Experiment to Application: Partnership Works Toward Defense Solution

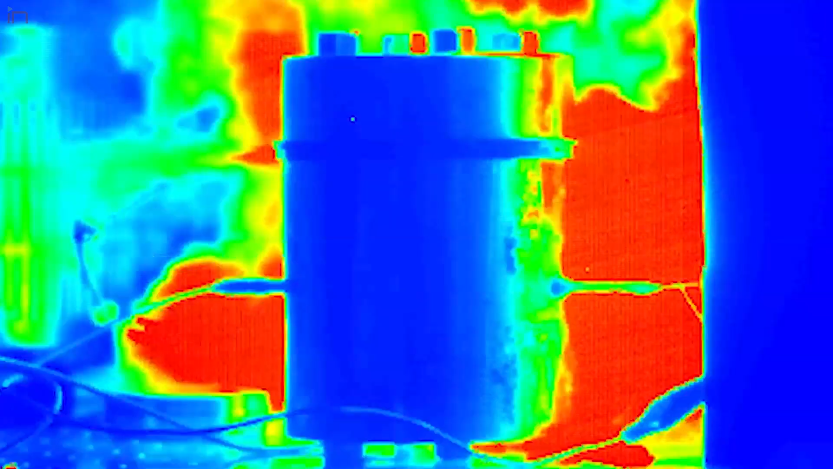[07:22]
So we're looking at how heat is transferred from, for example, the igniter, a powder.
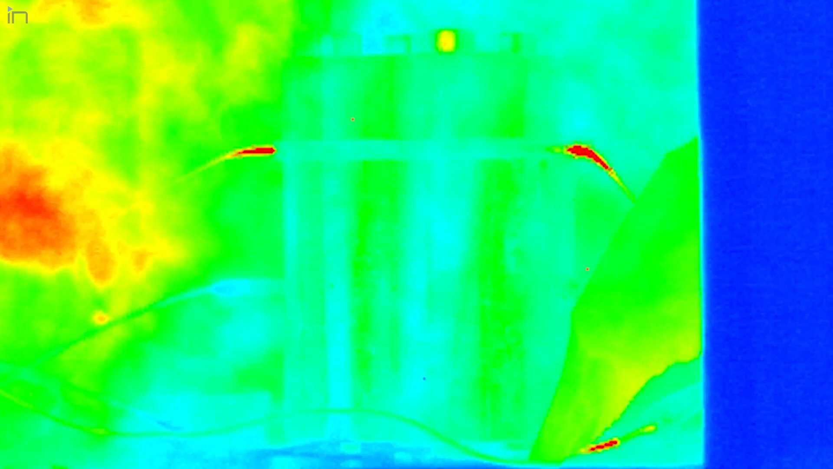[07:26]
And it goes not just into heating gases that surround the powder, but also into like radiant emission.